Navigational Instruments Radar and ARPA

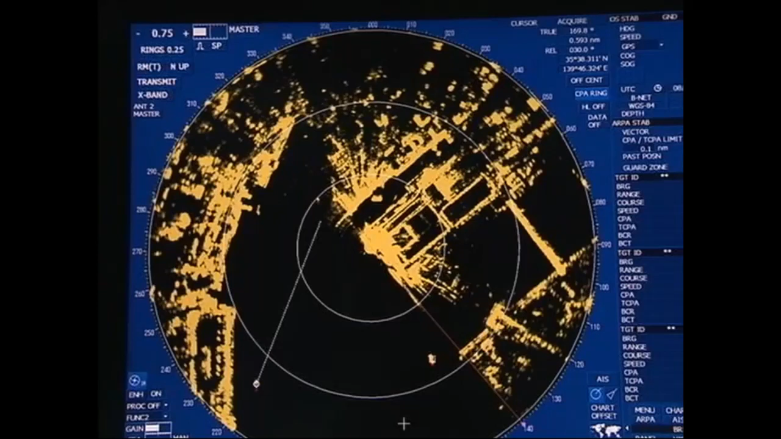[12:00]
When a new target has been picked up, it may take three minutes or more for its vector to reach a prescribed accuracy.
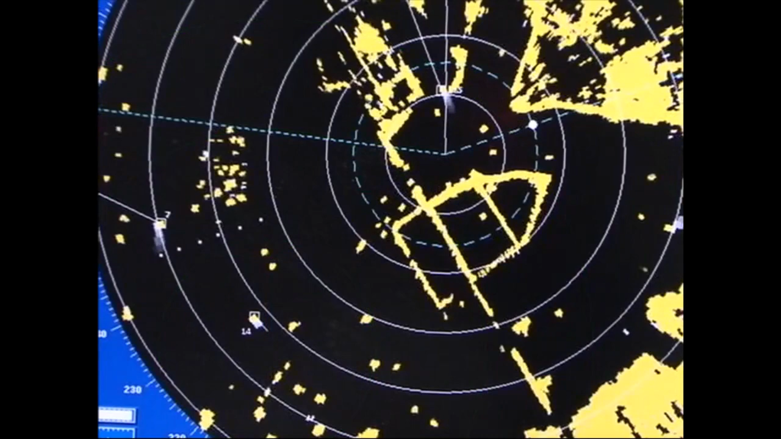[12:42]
This makes it possible to correctly grasp movements of nearby vessels.
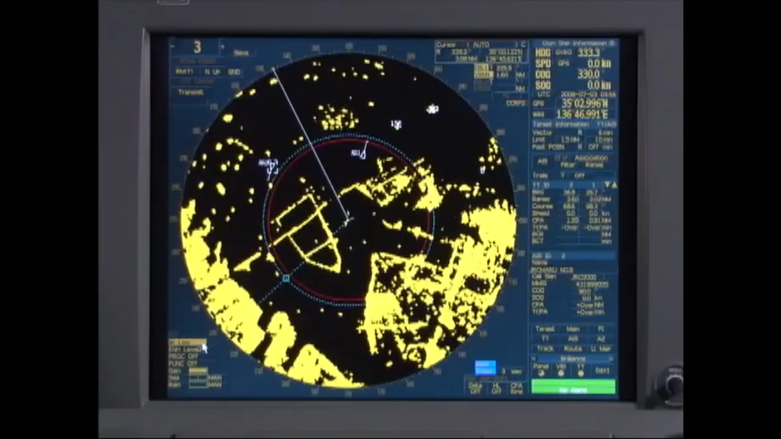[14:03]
The radar image's effective diameter has been reduced from 340 mm to 320 mm. It's now mandatory that the radar display indicates basic navigational information. The number of targets that can be acquired by the ARPA has been increased, and the number of targets that can be displayed by the AIS has also changed.
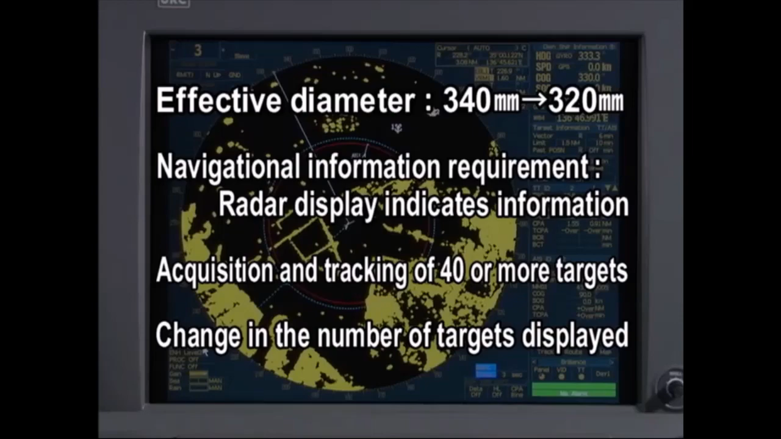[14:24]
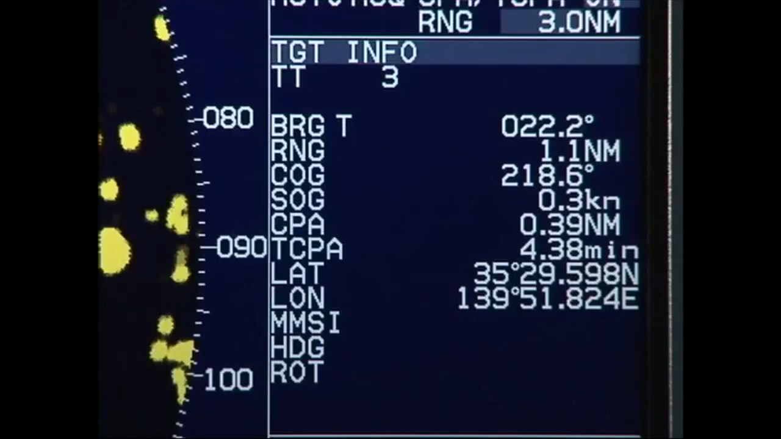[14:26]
Note that the functions formally displayed in the ARPA have now become standard elements incorporated into the radar's new target tracking, TT, function.